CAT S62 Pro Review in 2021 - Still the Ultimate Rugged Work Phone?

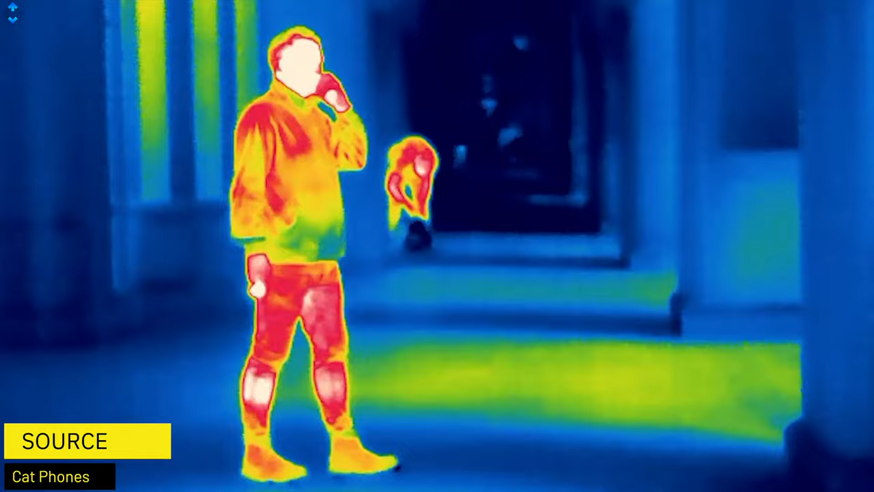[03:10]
Well, basically everything on Earth emits or reflects thermal energy and my FLIR Pro application puts this advanced imaging sensor
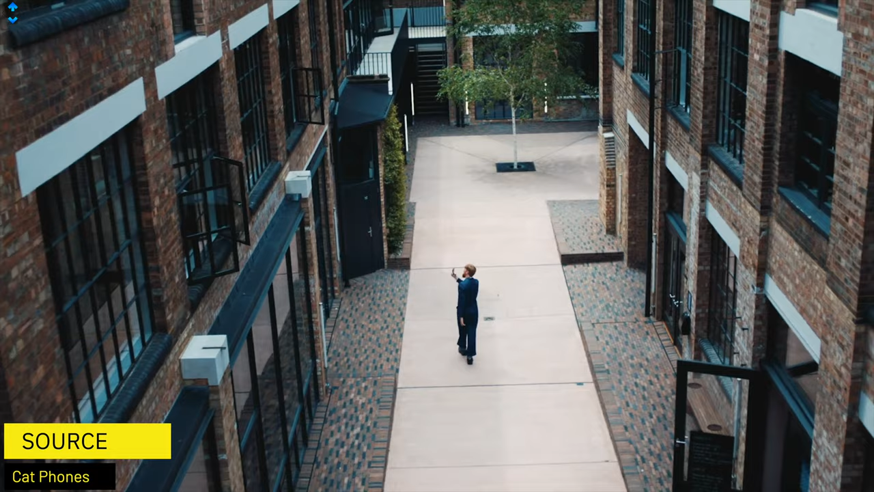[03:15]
to work to capture this energy instantly visualizing temperatures as different colors.
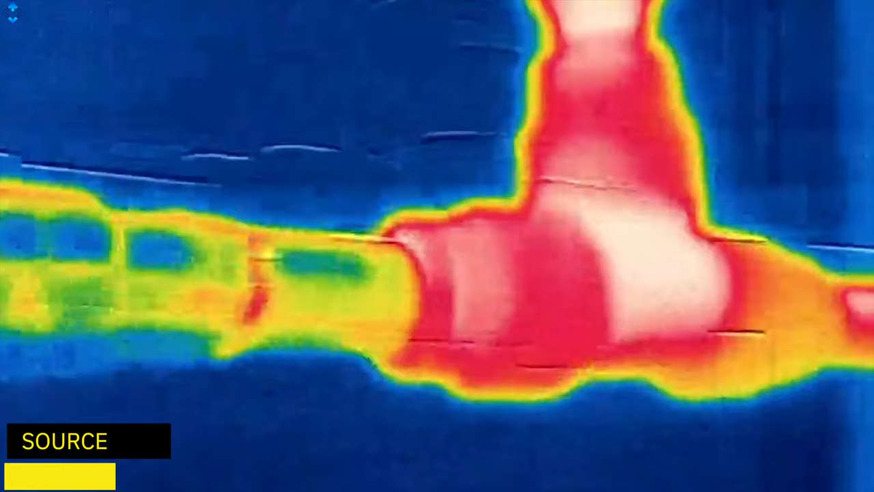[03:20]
This helps locate and diagnose the damp, the drought, the leak,
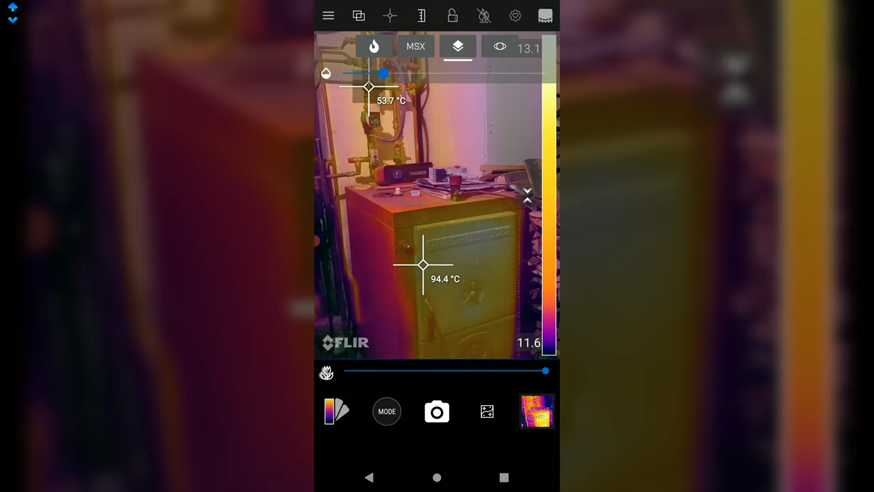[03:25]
the hot spot, the electrical short, the blockage, the elevated temperature, you name it. The possibilities are endless whether you're a professional or an amateur trying to fix stuff at home.
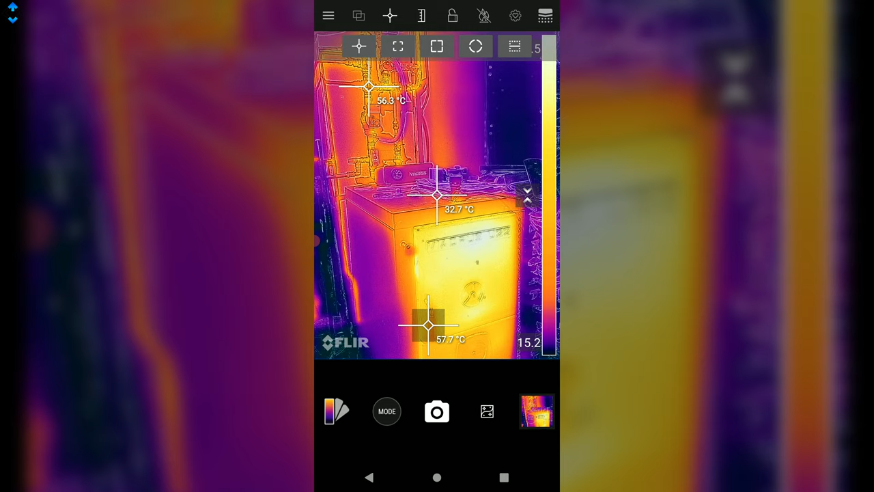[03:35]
Even though thermal imaging may sound complicated to some,
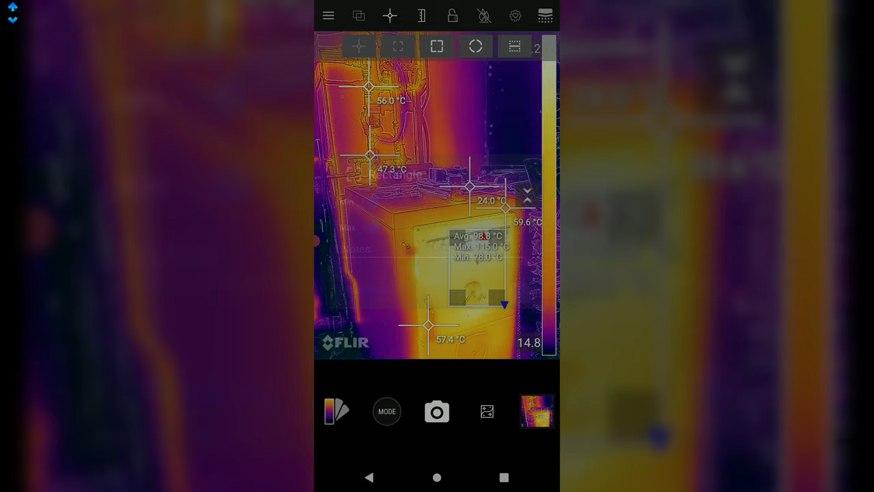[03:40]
my FLIR Pro application is simple and intuitive yet packed with a lot of features.
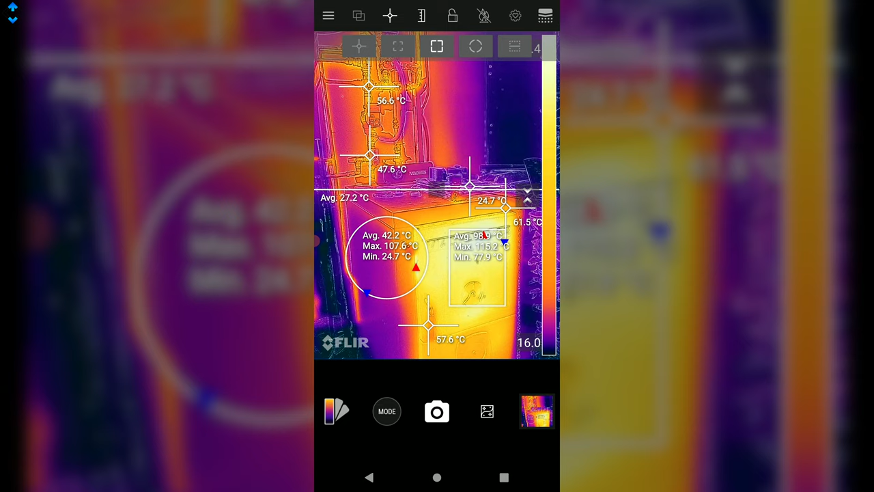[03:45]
I found this app to be pretty easy to understand and use in practice.
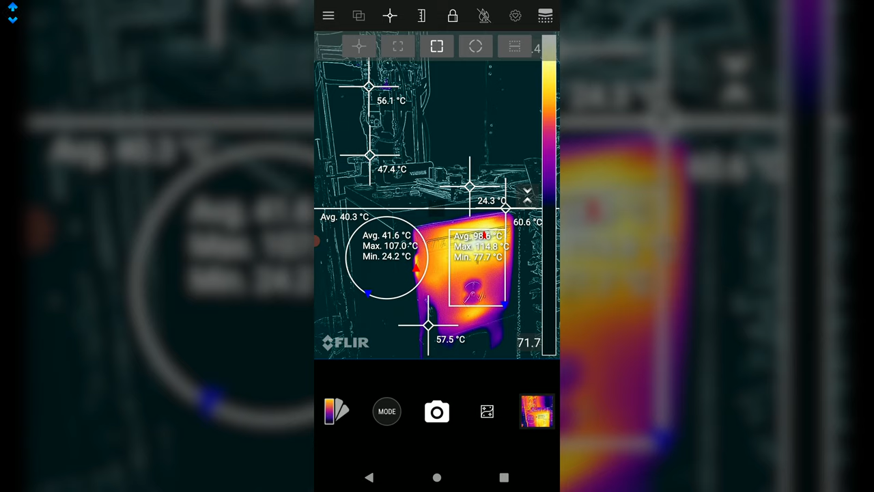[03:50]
The default mode gives you a conventional blurry image but MSX mode allows you to see more detail and clarity.
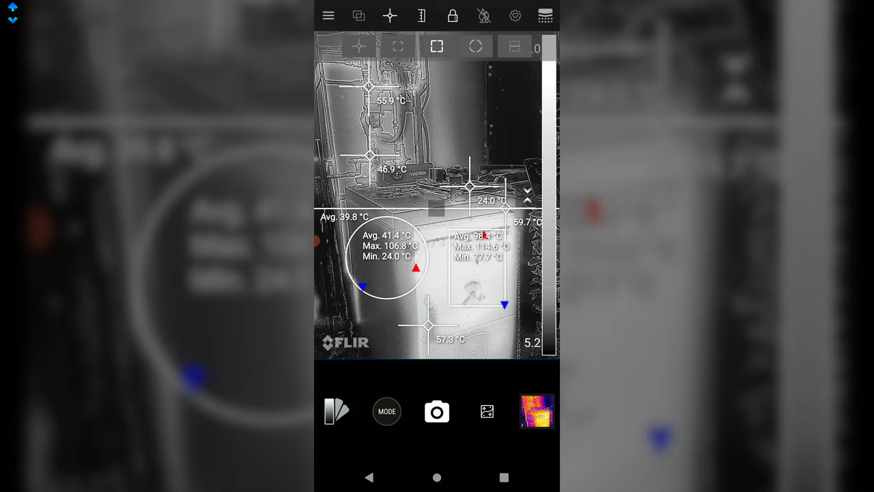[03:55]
An advanced alpha blending mode gives you a clearer perspective of the image or you can simply use a regular camera to check the image. What is even more important, you can adjust the intensity of each mode and choose from different color modes.
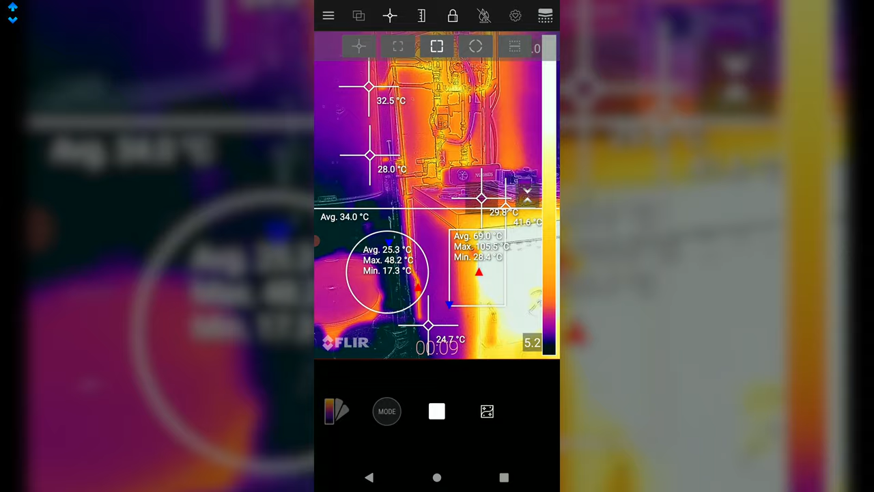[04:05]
The default is iron but I love the hottest mode which, as the name implies, shows the hottest surface.
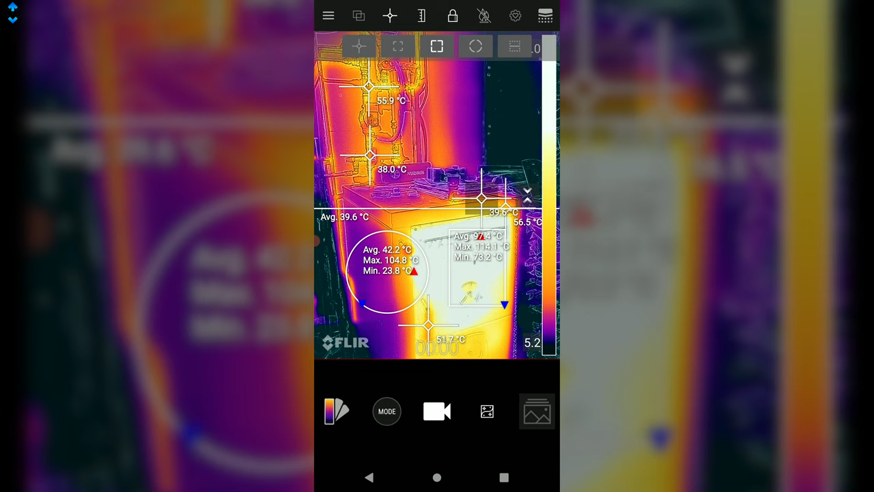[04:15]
What is more, you can add multiple crosshairs that show real-time temperature, draw squares, circles or divide the screen into two parts if you want to see average, minimum or maximum temperatures and so on. You can also take the picture or shoot a video or even live stream to YouTube. After you take the picture, you can preview the scene by simply swiping up and down.
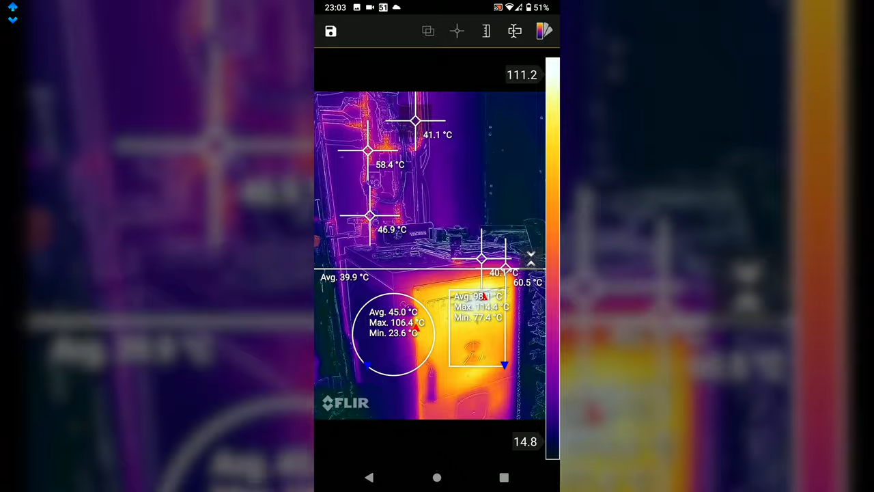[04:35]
Further, you can edit the image right on the phone as temperatures and other information have been saved.
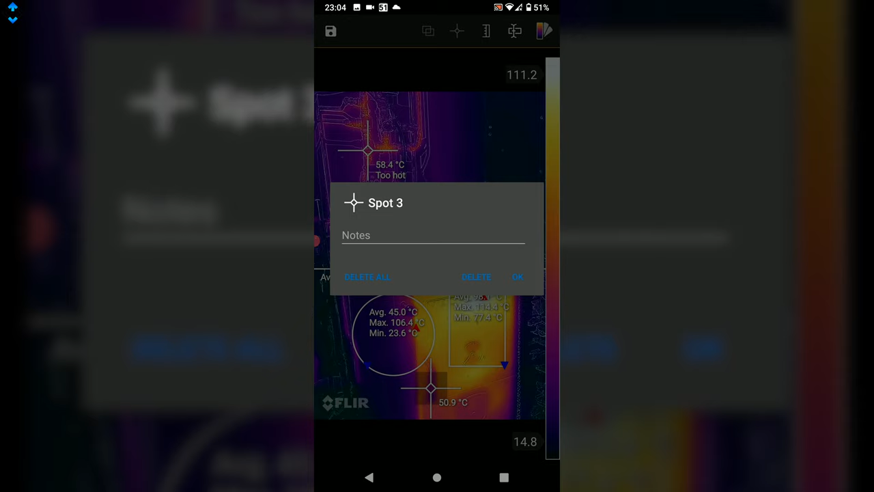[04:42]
As you can see, possibilities are endless here and I just barely scratched the surface.